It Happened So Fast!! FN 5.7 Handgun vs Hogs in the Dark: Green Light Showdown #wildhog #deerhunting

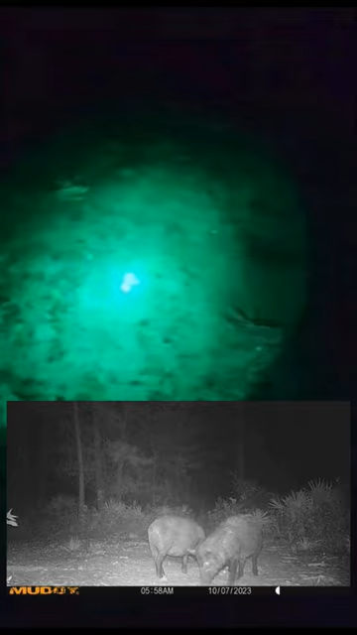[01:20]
that it was hogs here and guess what all i had is my bull because i'm deer hunting this morning and when i looked those three we'll show you guys whenever this video posts but it was three hogs i believe on on the camera with a buck feeding and the only thing i can think of myself was oh man
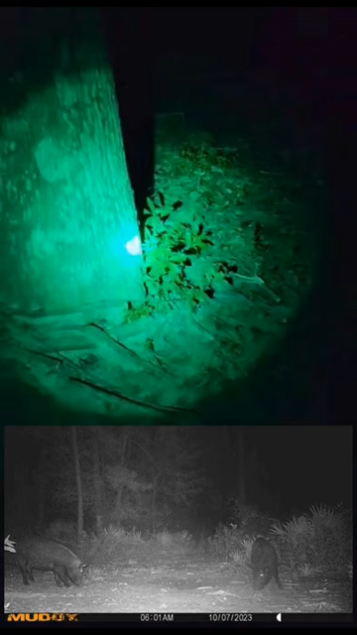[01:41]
all i got is a bull and i left my uh my grendel at the house um but i made it on in anyway and with this green light
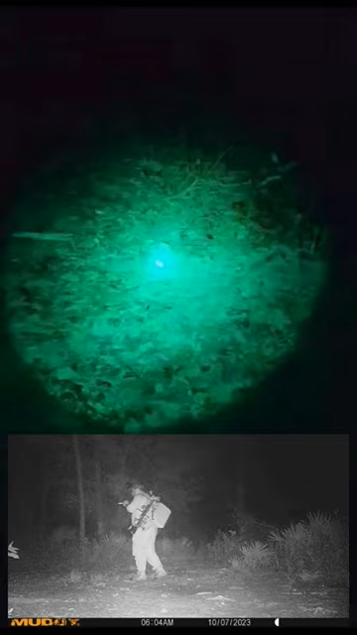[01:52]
hogs can't really see that green light that you know so i snuck up as close as i could about about 25 yards